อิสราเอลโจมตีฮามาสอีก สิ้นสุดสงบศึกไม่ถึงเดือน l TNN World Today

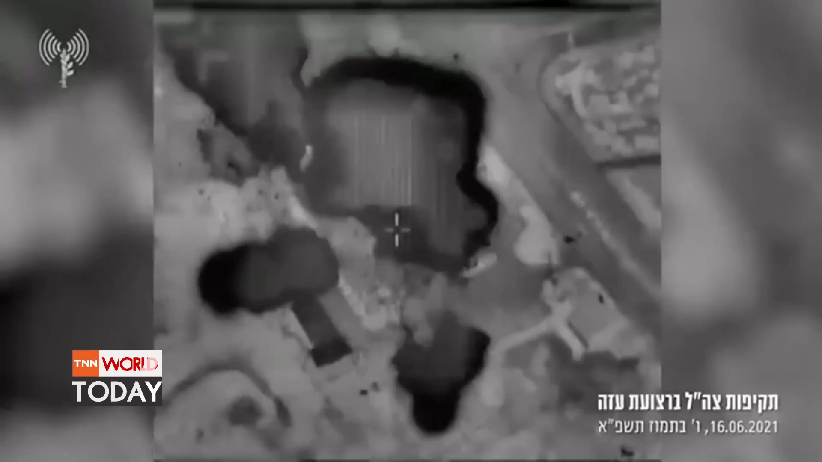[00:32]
ก่อนกำลังป้องกันตนเองของ Israelหรือว่ากองทัพออิสไทร์เอลออกแขลงการยินยันค่ะว่าเครื่องบินถับไล่หลายลำของ Israelได้จมตีเป้าหมายทางทหารหลายแห่งของทุ่ม ปาลสไทร์ ฮามาร์สในกาซาชิตี้
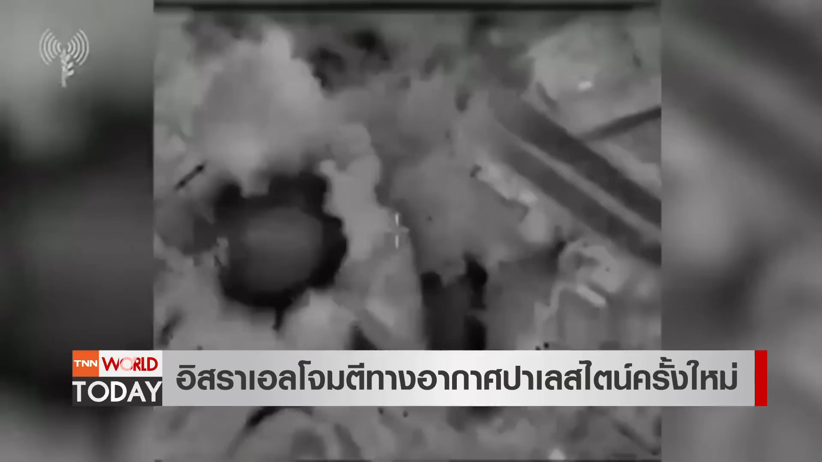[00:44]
และข่านนิดในถนวนกาซาในช่วงเช้าวันนี้โดยกเราหาว่ามีการกระทําของผู้กอบอการร้ายเกิดขึ้นในสถานที่หลงนั้นยังไม่มีรายงานผู้เสียชวิตหรือบาทเก็บจากการจมตีครั้งใหม่ของ Israel